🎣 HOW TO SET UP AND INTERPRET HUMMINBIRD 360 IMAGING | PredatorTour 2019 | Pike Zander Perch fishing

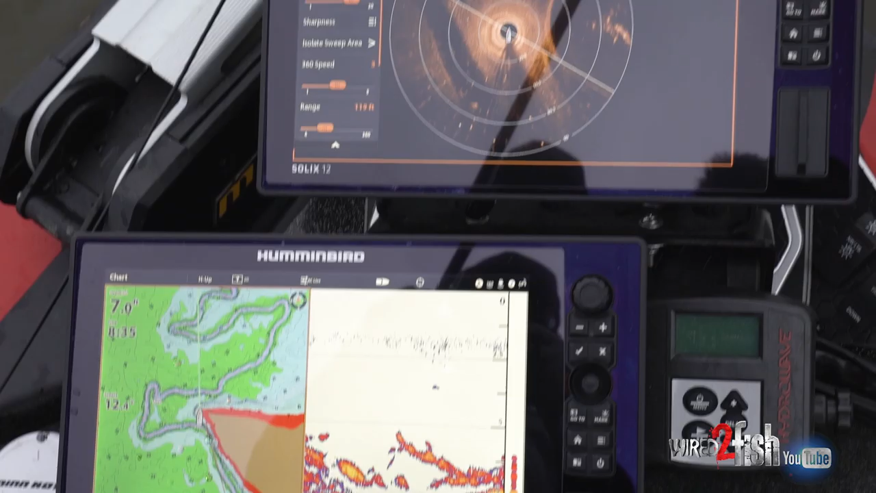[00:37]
what I like to do is just a quick rundown on my setup is first thing I do is I go and I
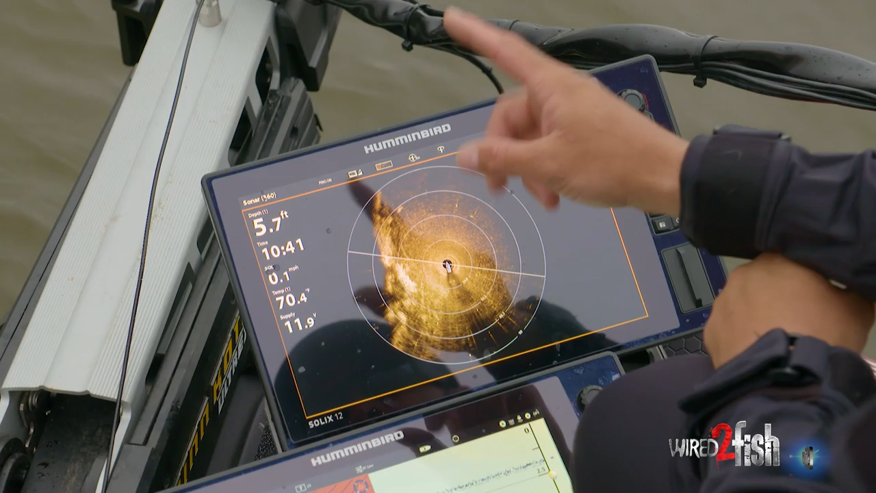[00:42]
On screen: depth 5.7 ft, water 70.4°F, speed 0.1 mph
change my color profile okay so there's a couple ways you can do it you can go up here
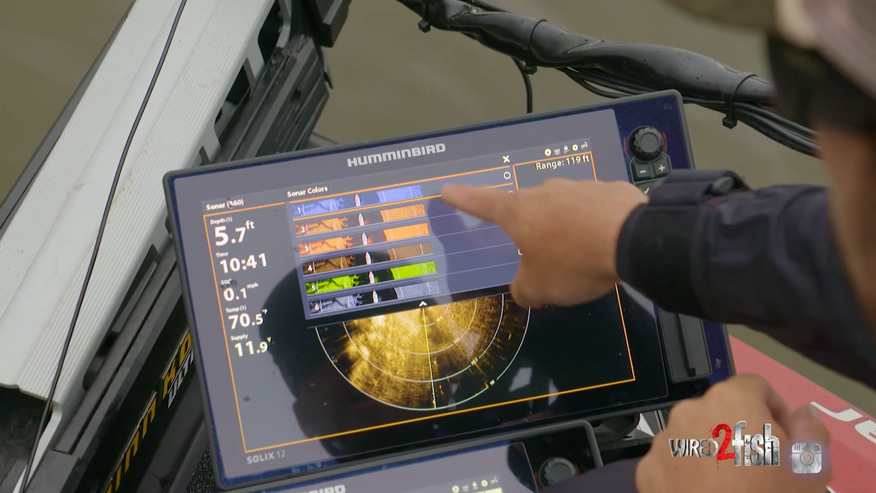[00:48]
On screen: depth 5.7 ft
it's gonna come standard on number two okay and for
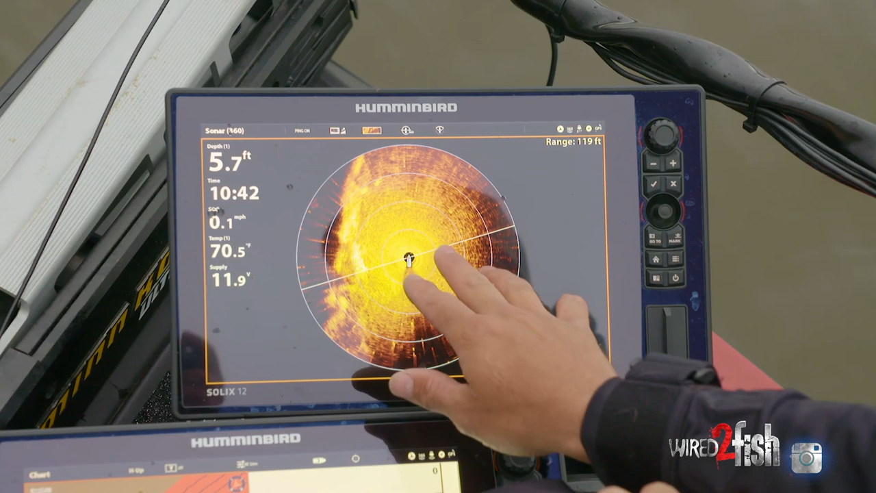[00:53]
On screen: depth 5.7 ft, water 70.5°F, speed 0.1 mph
me this image is very blown out and it's hard to decipher
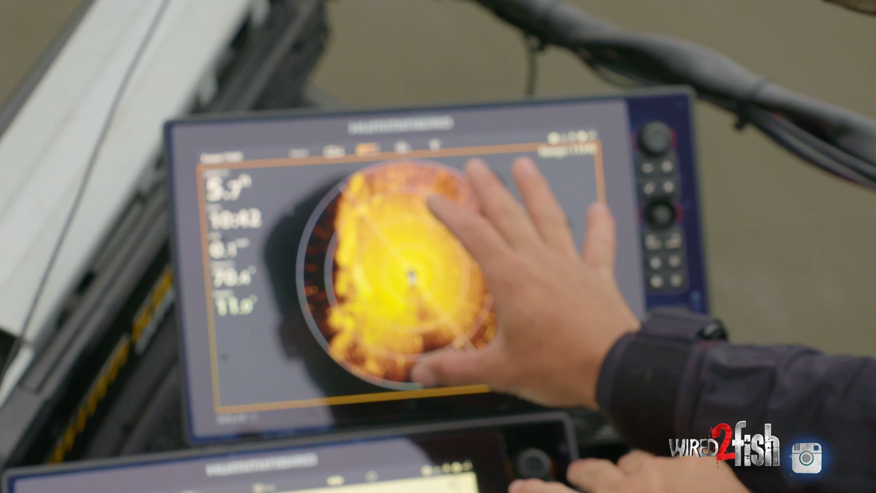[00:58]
what I'm looking at so the first thing I do is actually go to the number four palette which is
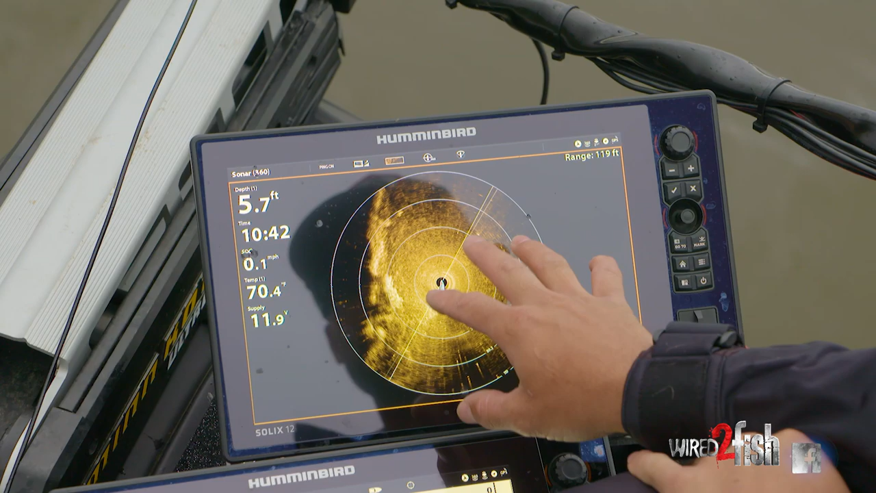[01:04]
On screen: depth 5.7 ft, speed 0.1 mph
the brown color and that really helps to break things up and then I'm also gonna
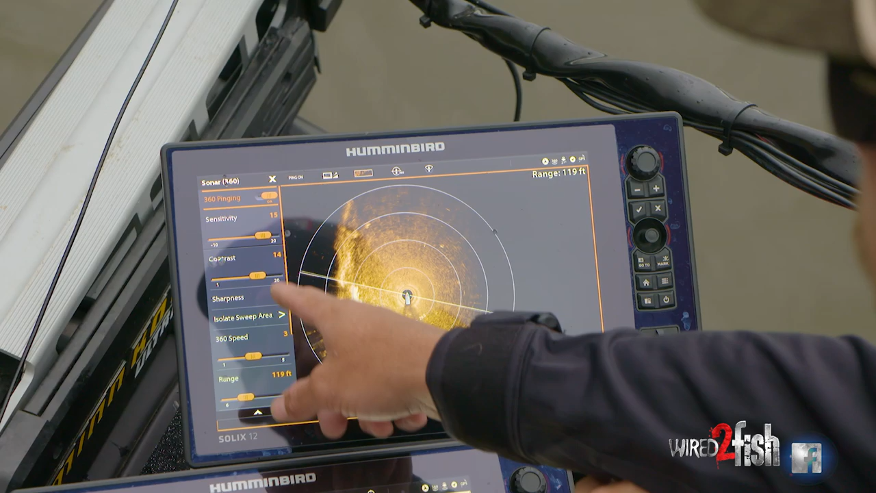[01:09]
go and I'm gonna lift my sensitivity which is here and my
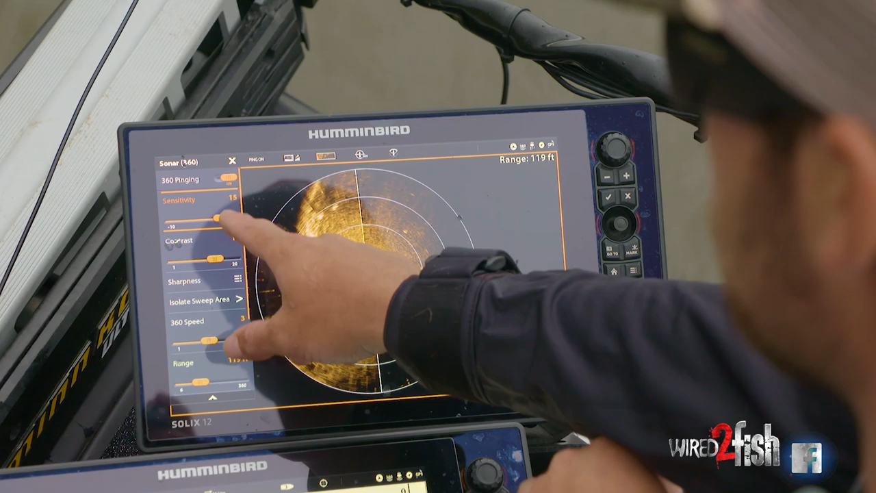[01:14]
contrast okay so they're both gonna start on 10 but I like
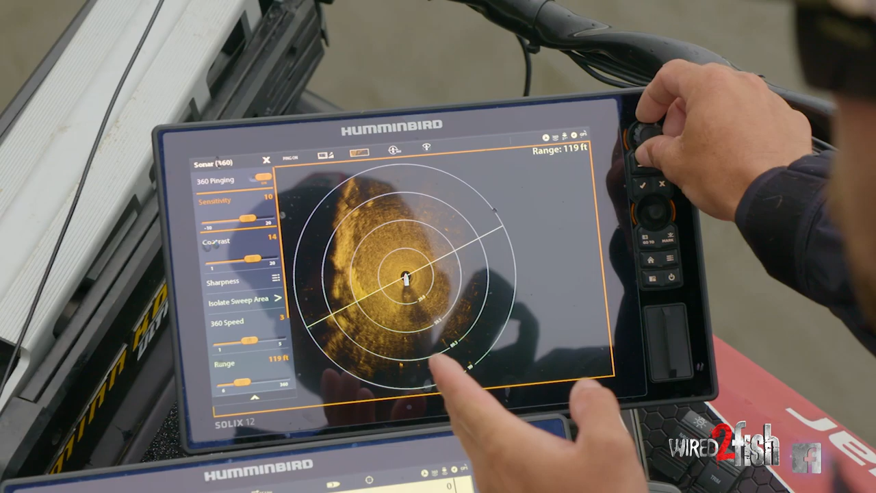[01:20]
to bring it up somewhere between generally 13
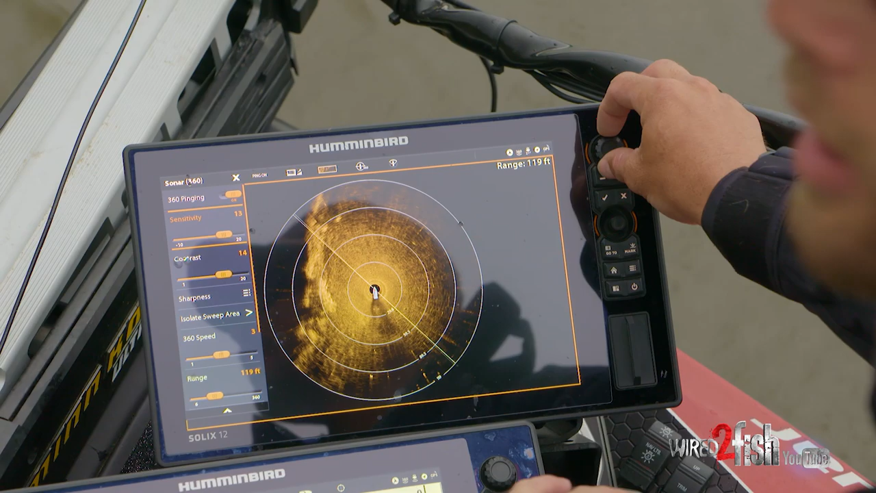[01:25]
to 15 depending on how hard or soft your bottom is okay and then I do the
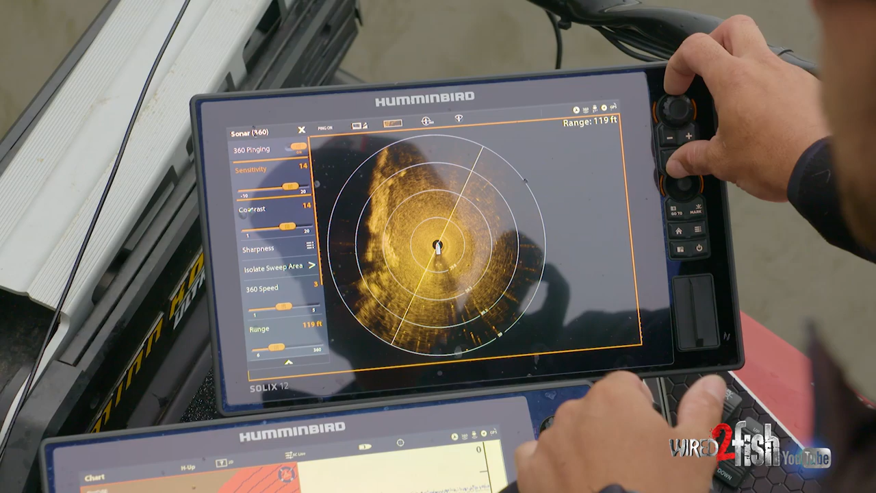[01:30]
same with my contrast I keep it about 12 to 15 13 to
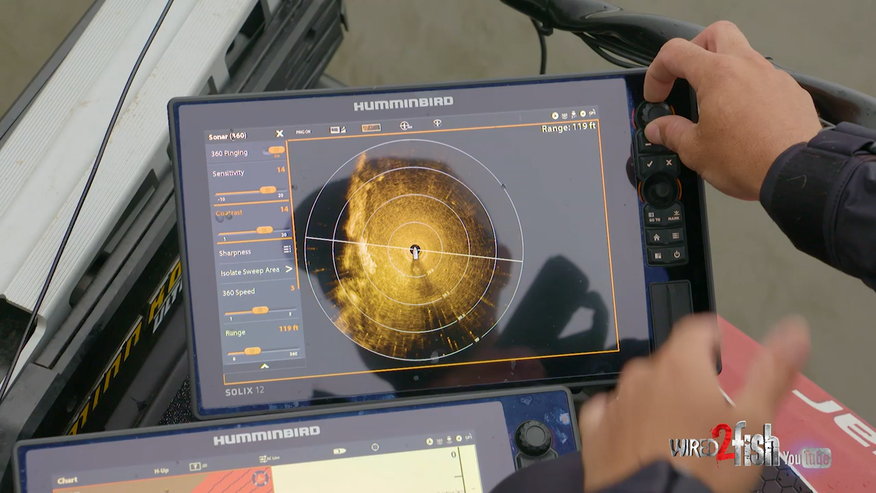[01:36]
15 in that range depending on what I'm looking for and
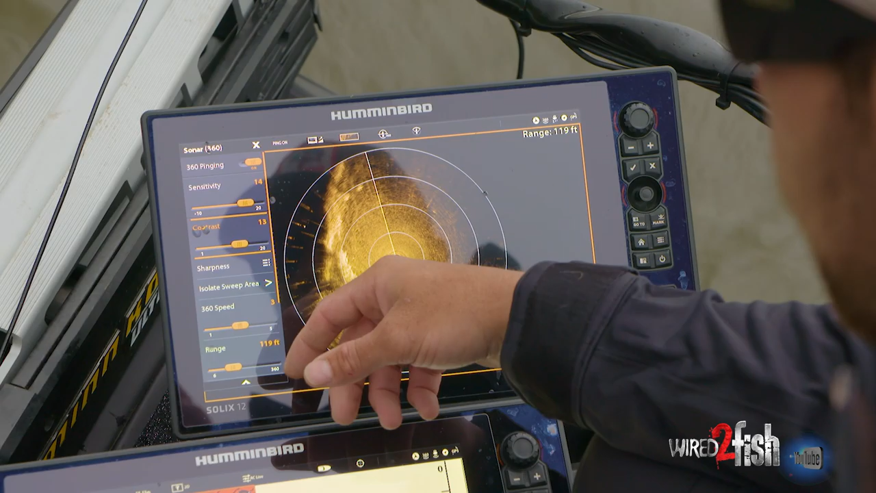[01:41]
that's about it I leave everything else the same keep the sharpness off and the only other thing that I will do is a lot of times when I'm fishing I will hit zoom in one time and I'll put my range up to about 119 120 foot so that when I'm casting it's right on the edge of my screen right that's about as far as I can cast and you can see here we're sitting still 360 works best
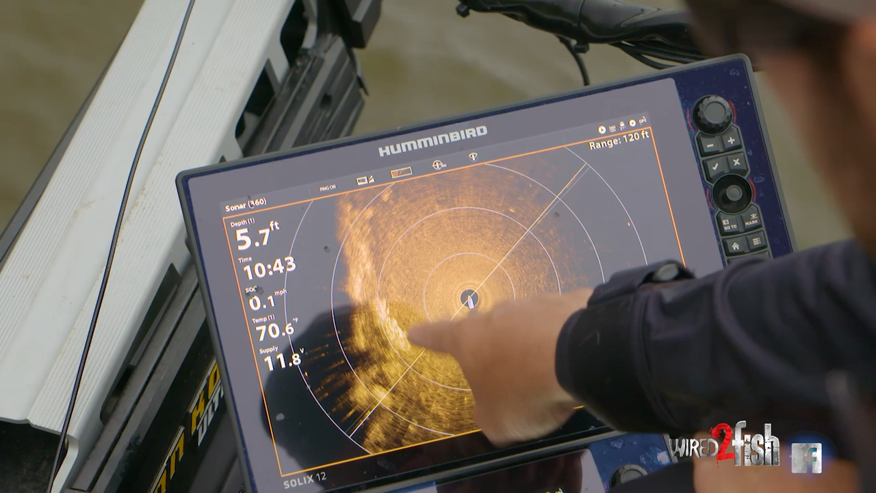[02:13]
On screen: depth 5.7 ft, water 70.6°F
sitting still I can see this little grass point that comes out here we're getting a hard return here because
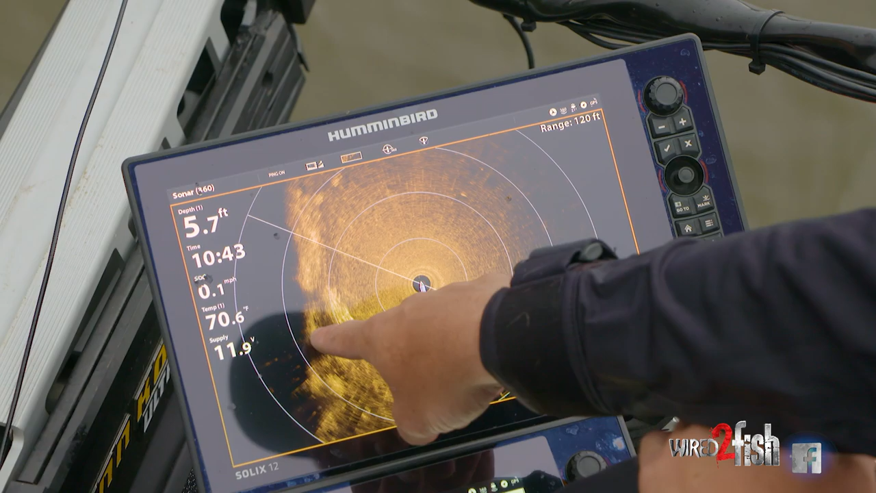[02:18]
On screen: depth 5.7 ft, speed 0.1 mph
the grass is really thick and the shadow that you're seeing behind it is actually the shadow from
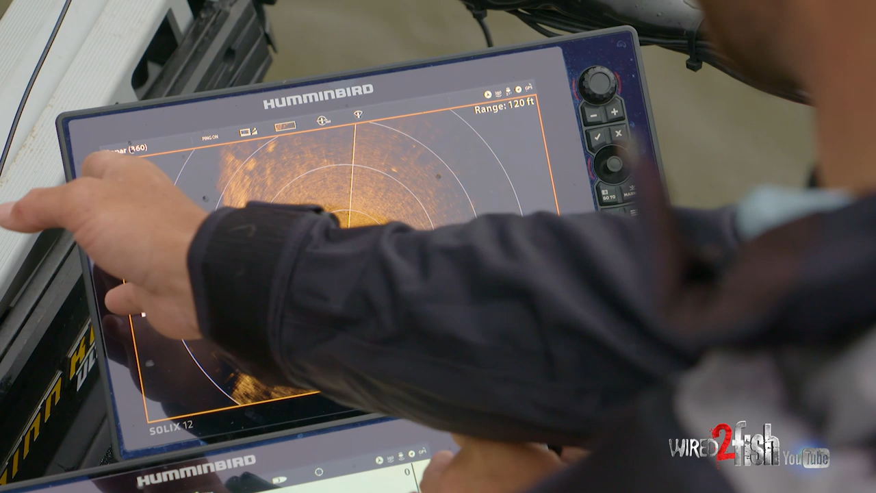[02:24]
the other side of the grass and then you're not seeing a whole lot out here because there's nothing out
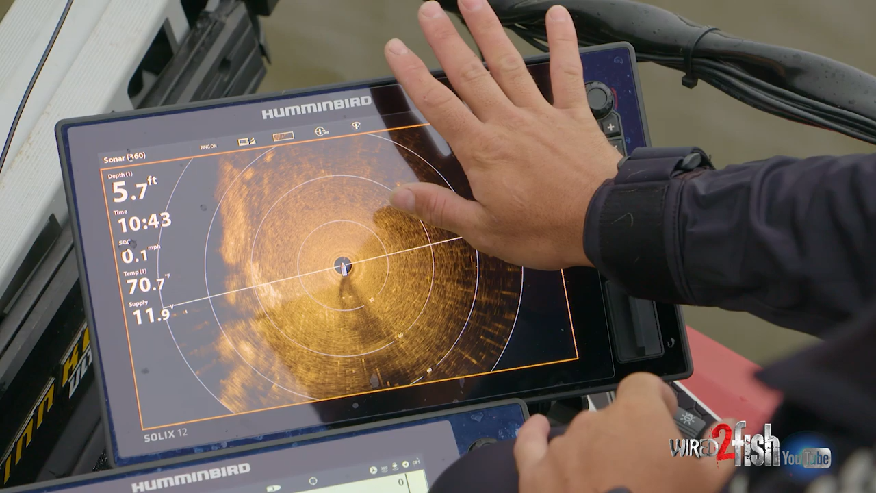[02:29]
On screen: depth 5.7 ft
there so this is just kind of a flat nothing bank coming out but you see
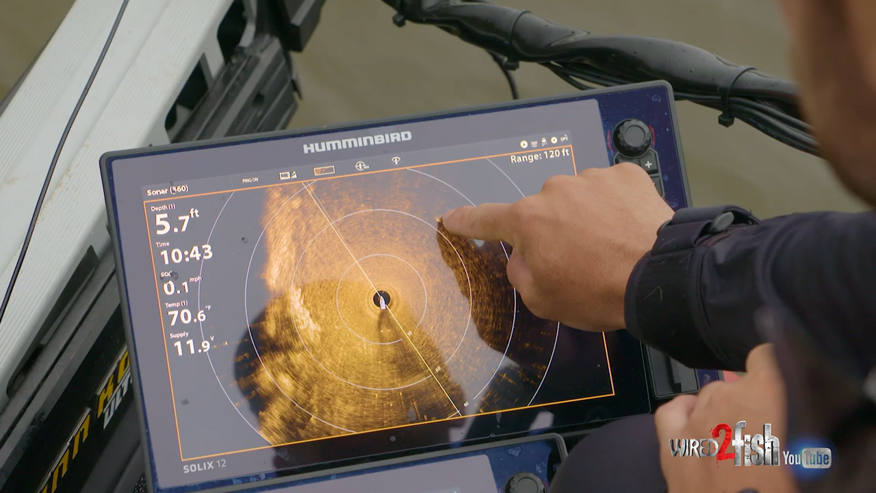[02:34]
On screen: depth 5.7 ft, water 70.6°F, speed 0.1 mph
this one little hard spot here that's a little tiny stump barely